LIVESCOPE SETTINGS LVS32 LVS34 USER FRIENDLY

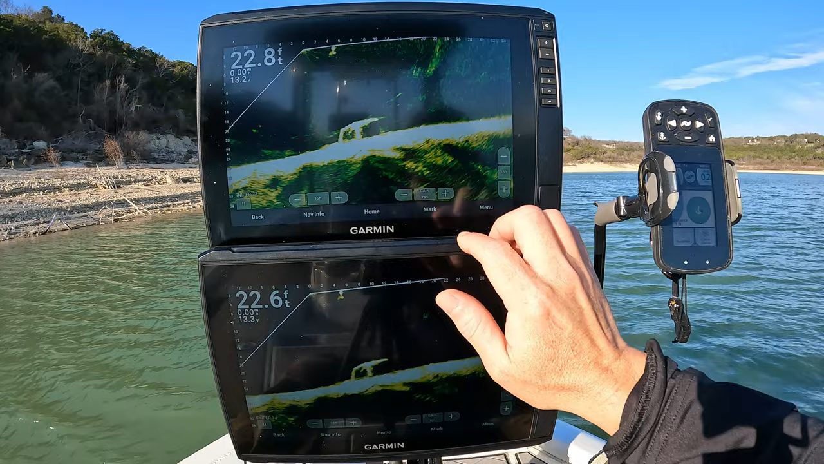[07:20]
The gain is graft dependent. So even if I had both these on the 34 and I cranked up the gain up here, the bottom graft stays at 70. This one goes up to 78. Let's go back to the 32. Same thing.
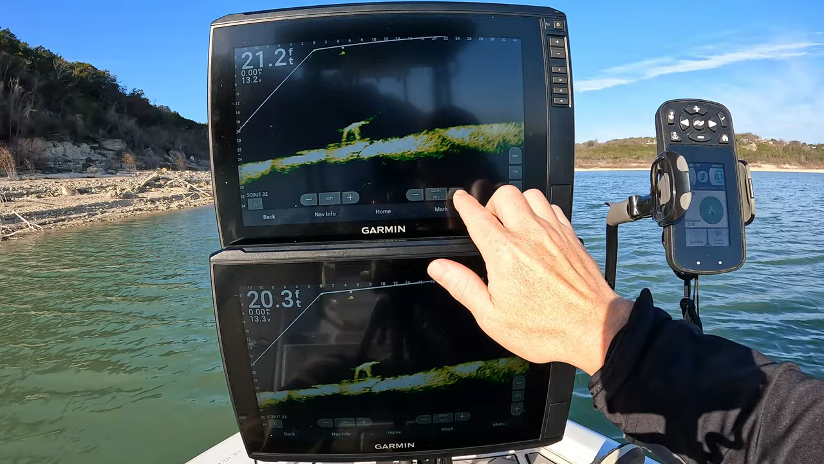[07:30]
70 to 77. You can still tell what's going on. You might get a little bit more range like that.
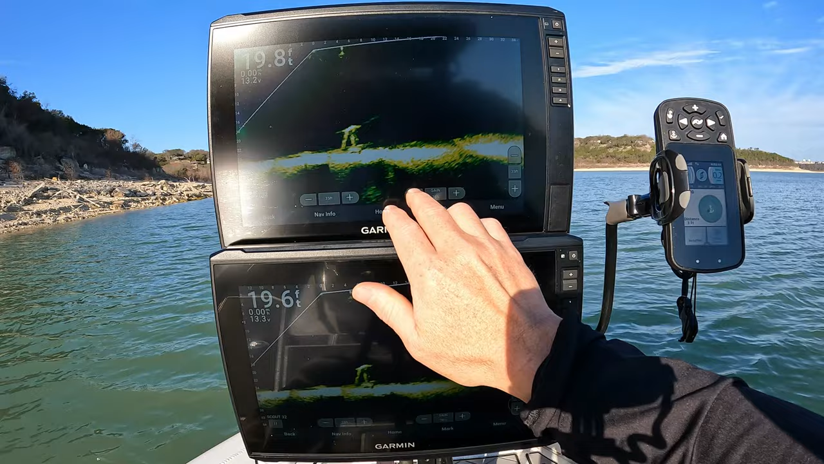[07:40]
Usually 70 to 75 is good unless you're just casting 80 feet. Sometimes you've got to go up to 78 just to see a splash or see anything.
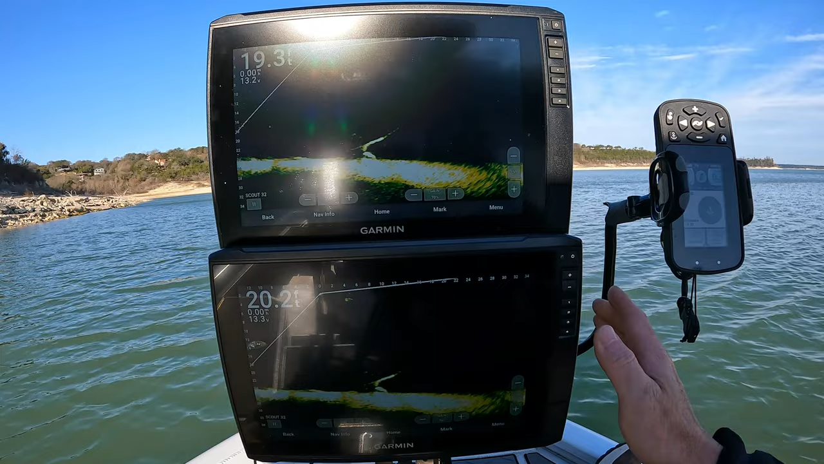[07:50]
About 32 on bottom. 34 on top. And you can do this too. Split screen. Compare them two ways.
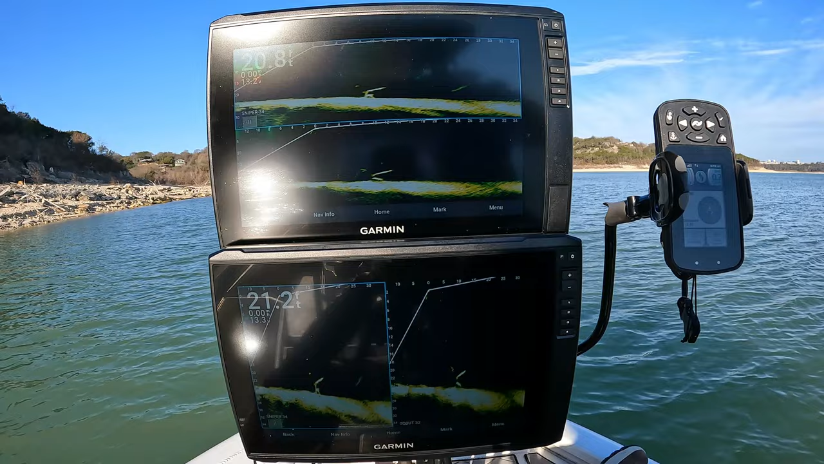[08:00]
I guess if you're up close and shallow or you're crappie fishing, maybe this one would work better. The side by side. And if you're casting, go for the top bottom.
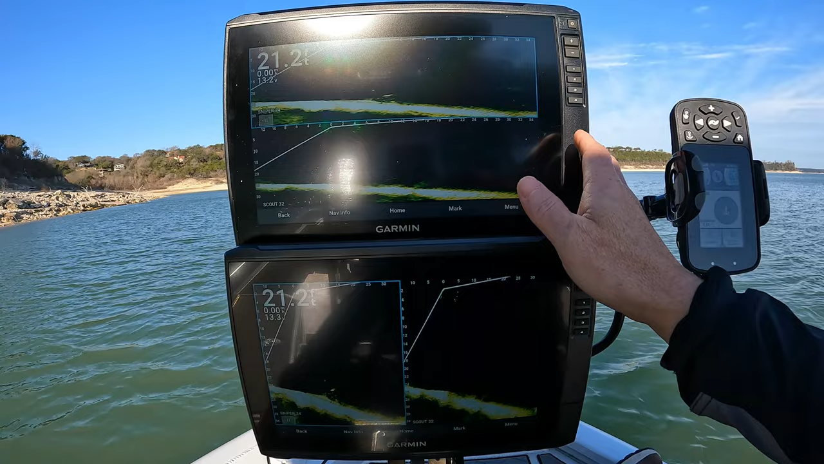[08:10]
This is how it actually looks.
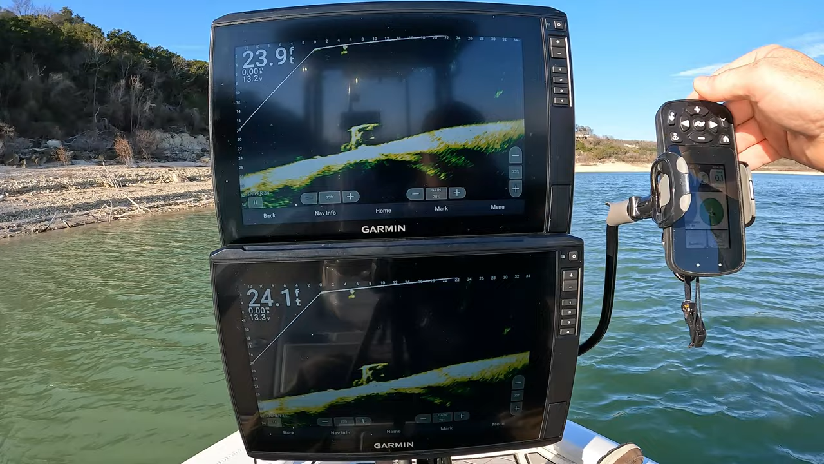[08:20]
Let's get right on top of it. Now you see what it really looks like. That's aiming to the right. And all it is is the angle you're looking at it. That means it just stretches out that way about 12 feet. But this way it's only six or eight foot wide.
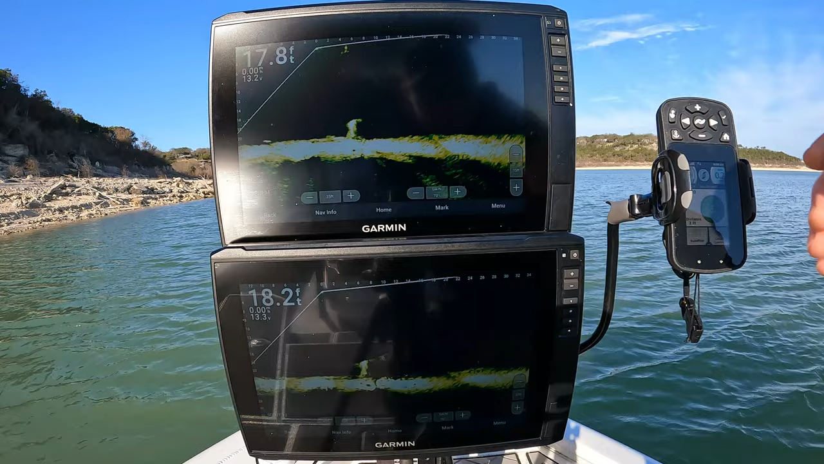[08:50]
Remember in the settings. 34 and orientation forward. We're going to change it to auto.
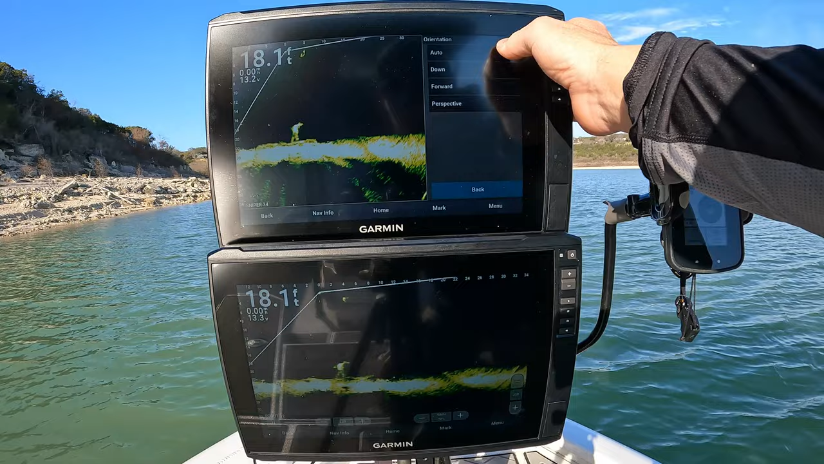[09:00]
I'm going to go from forward to auto on the 32 also. And when you do that, it does it for all the graphs. It's kind of a universal setting.
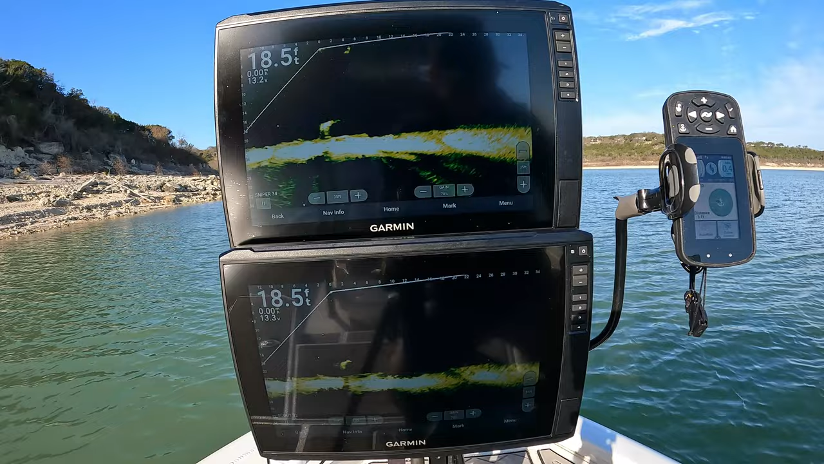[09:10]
On screen: depth 18.5 ft
And then we're going to come to the sea light pole. This is pretty cool. Say you're sitting on a spot and you want to switch the down mode and you have it in auto.
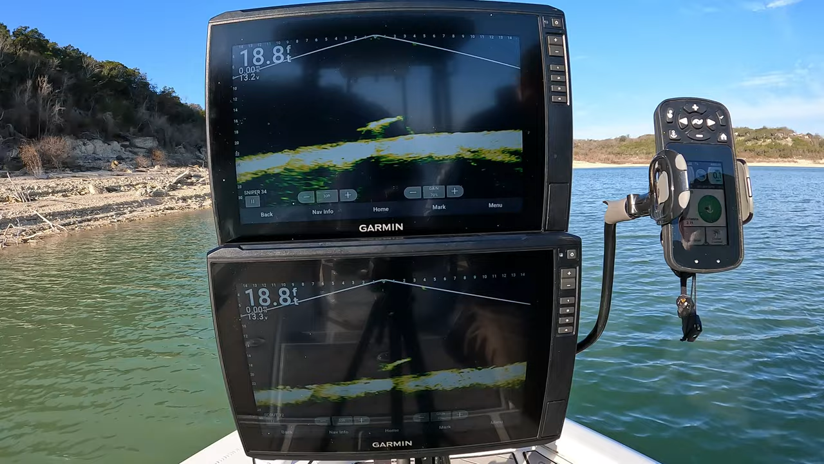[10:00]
On screen: depth 18.8 ft
But if I go back to forward, just by getting the pole pretty straight up and down, it automatically knows where the bottom is. Yeah. So if you're setting up your system, try to find pretty, I guess, a pretty level bottom. So it's not jumping from down to forward.
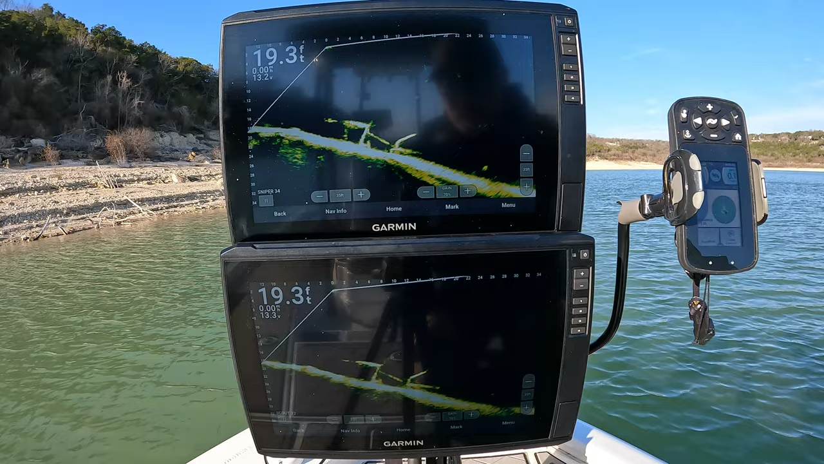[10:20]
On screen: depth 19.3 ft
And you see they both have an excellent picture. Yeah, it looks like 70 70 and 70 just works. So 32 and 34, the exact same settings works out. We're just going to try this. I've never tried it. But I really want to see if there's a huge difference between the zero degree mount and the eight degree mount on showing the bottom.
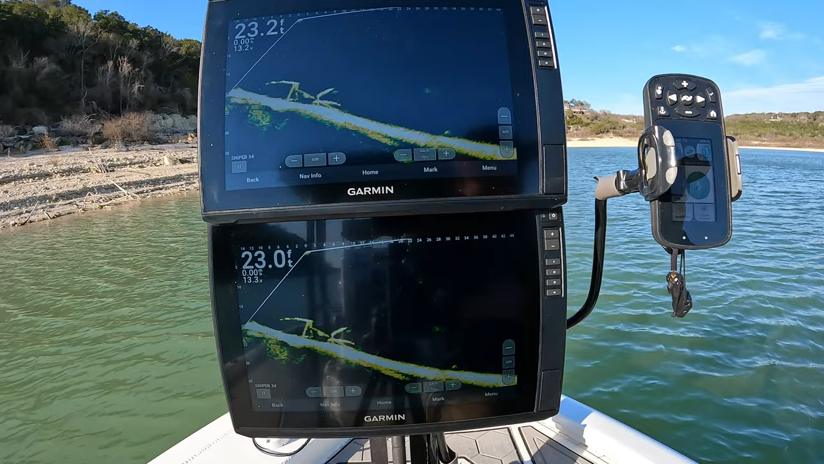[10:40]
Tracking your bait is a huge difference. because zero degrees always going to be better. Let me pause this bottom screen. Make sure I'm pretty steady. about right there. Pause it. And then we're going to tilt this pole
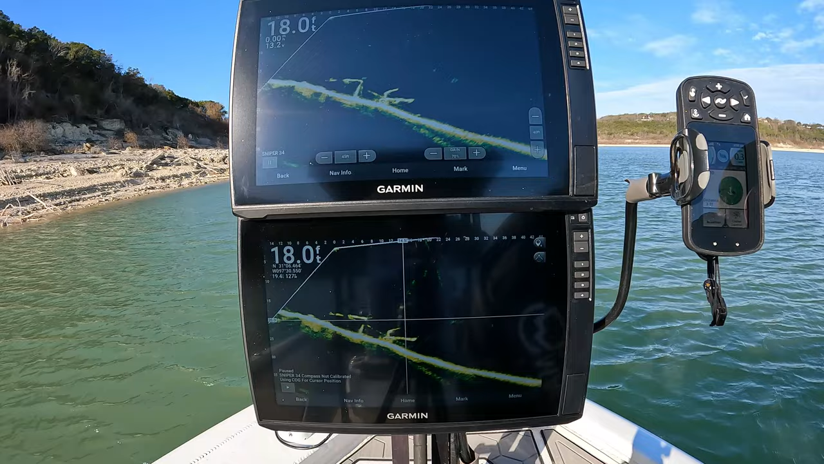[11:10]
On screen: depth 18.0 ft
and it does stretch out the bottom just a little bit. It loses a little bit of the detail. Pause it. And that's the image at eight degrees. Zero. And about eight degrees right there.
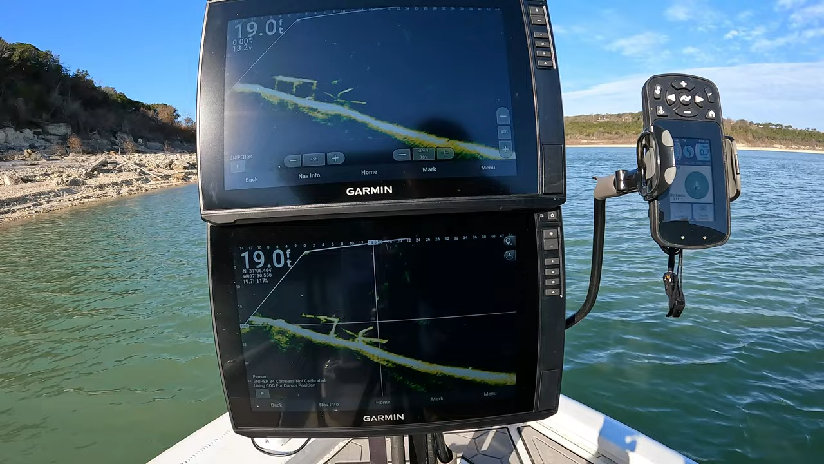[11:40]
So the bottom definitely looks a little bit more choppy. That's all it looks like it's doing. All right.
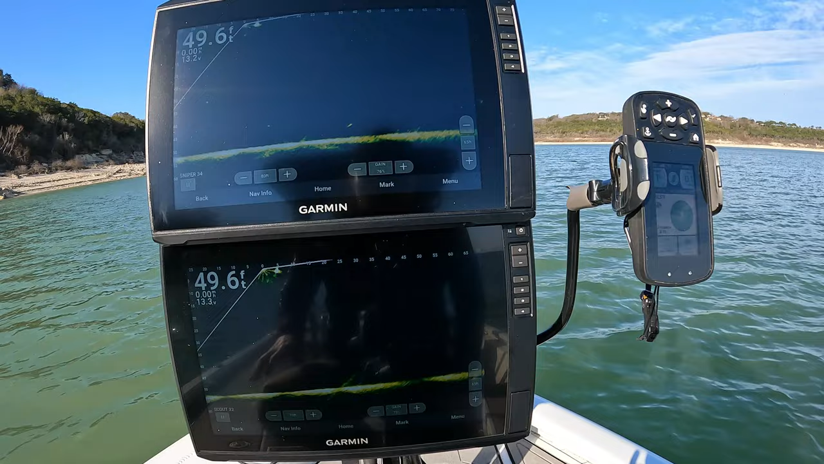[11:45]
So now we're out in about 50 foot of water. All right.